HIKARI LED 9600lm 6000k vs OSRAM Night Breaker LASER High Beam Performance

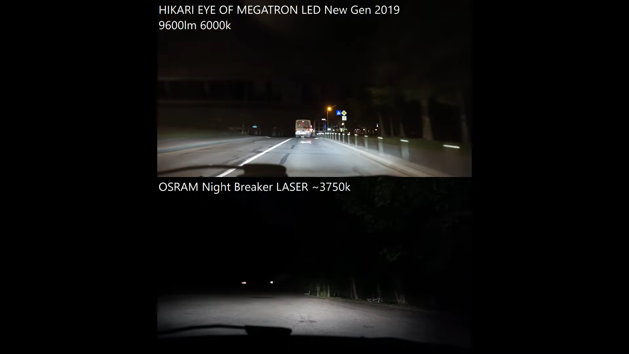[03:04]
I will use the low beams as much as I'm on the back of this bus, but when I will pass it, I will turn the high beams on.